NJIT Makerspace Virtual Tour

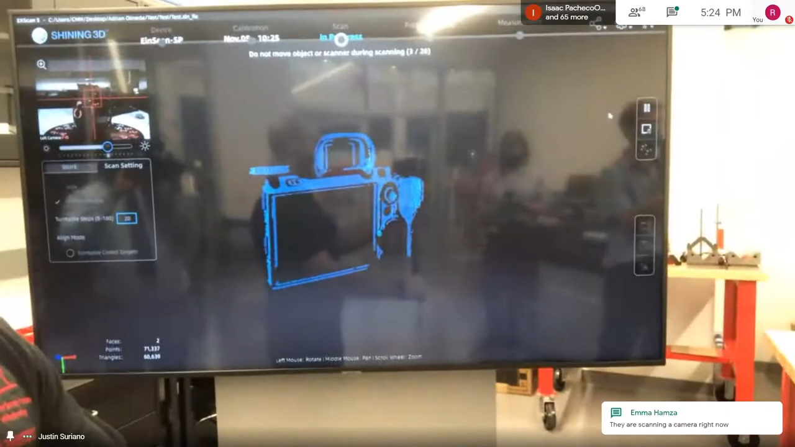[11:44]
So let's look at another pass. Maybe one more. We'll see what happens.
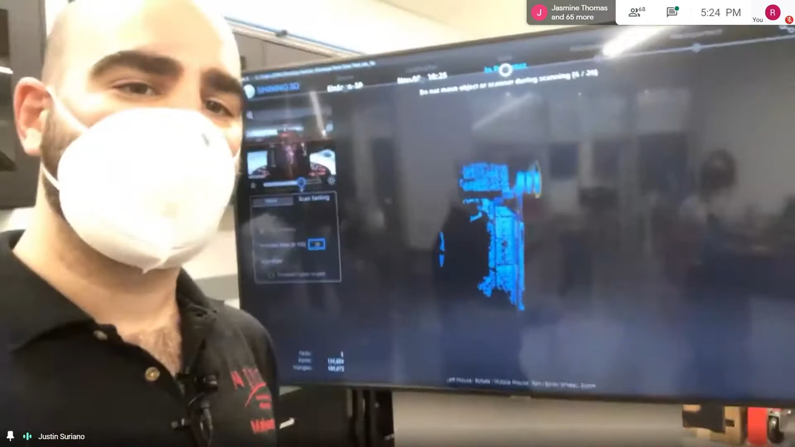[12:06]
But you can take a part that's already exists in space, convert it into a 3D model.